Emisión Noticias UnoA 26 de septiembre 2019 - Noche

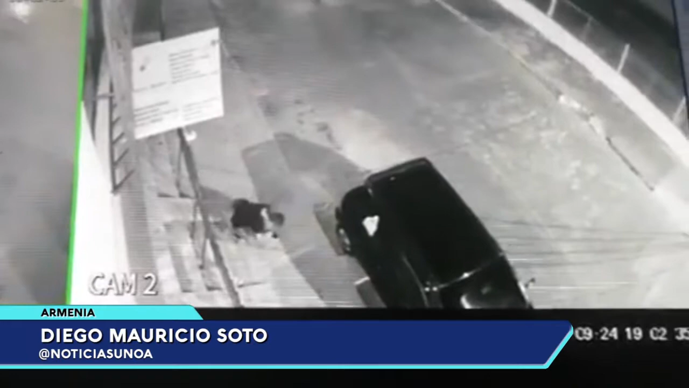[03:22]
En las imágenes se aprecia a este hombre quien se acerca a un vehículo parqueado a un lado de la vía El hombre se agacha y saca un objeto de su pantalón Al parecer es una llave con la que logra ágilmente zafar la tapa de la gasolina Según la denuncia,